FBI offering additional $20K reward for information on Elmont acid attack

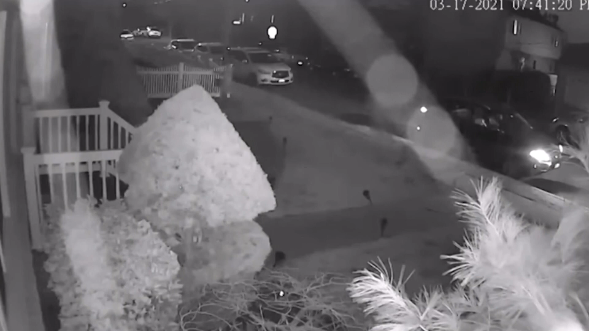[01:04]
This home security video captured part of the March 17th attack when a man ran
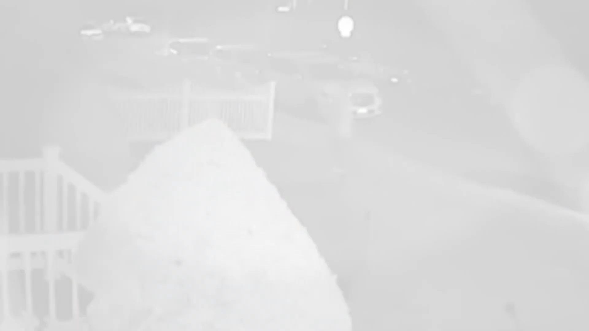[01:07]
up to Ikram in the driveway of her Elmont home and threw a cup of acid in her face. It's now been seven months since the attack, and there's still no arrest.